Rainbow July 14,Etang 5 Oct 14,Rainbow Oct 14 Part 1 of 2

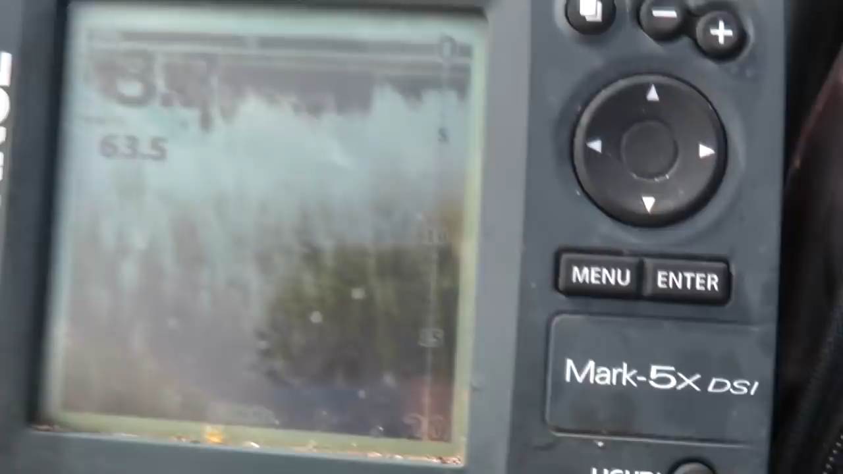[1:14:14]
This down scan, you know, this DSI imaging is fantastic. Really is good.
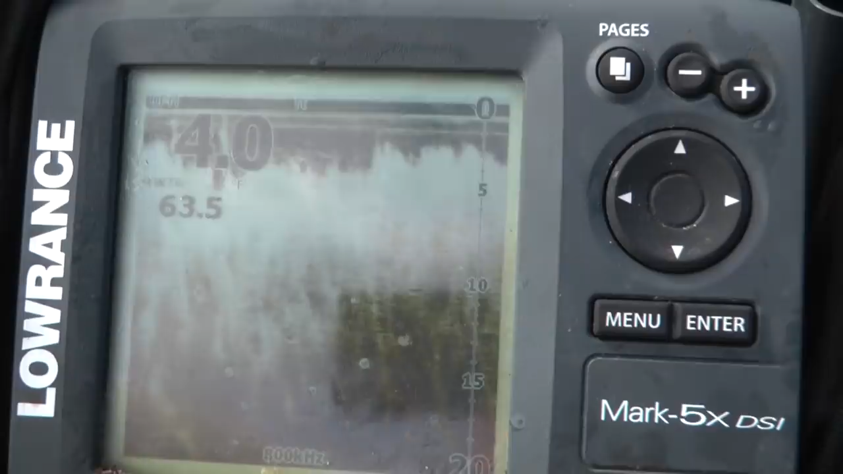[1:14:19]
Yeah, marker's where I left it yesterday. Just going to have a little skirt around there. And, yeah, it is what it is.
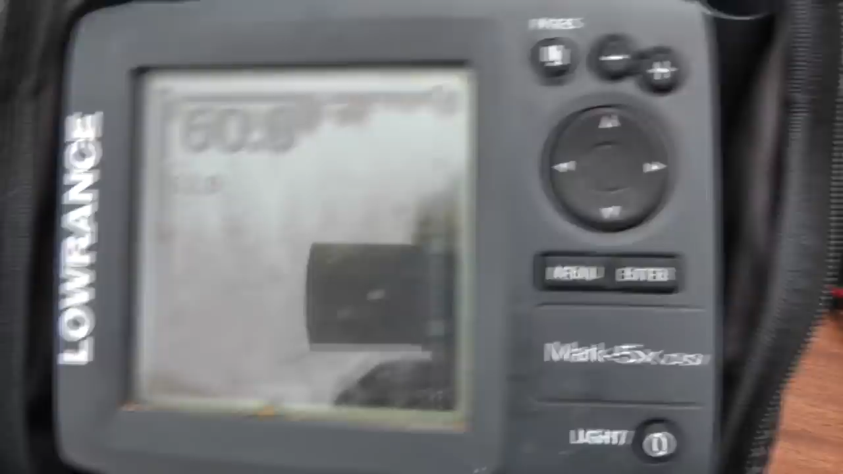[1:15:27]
You can see there, I'm 100 yards out from the bank. All I've got there is like a few feet of water.
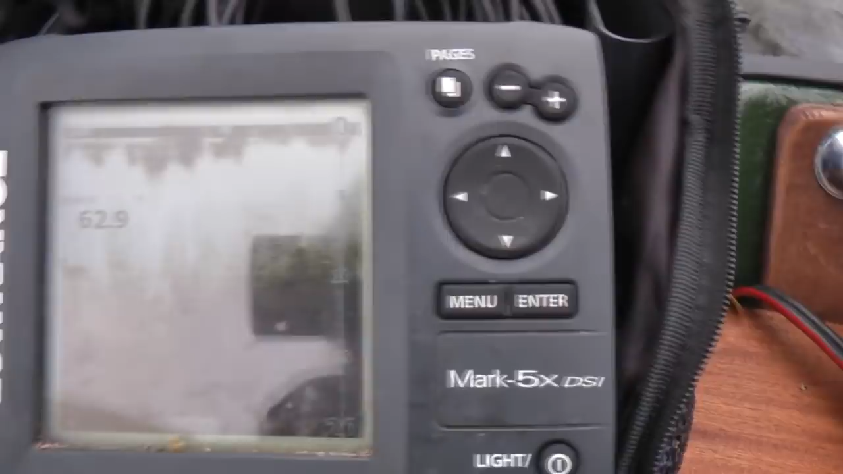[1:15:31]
You can see the weed just under the surface.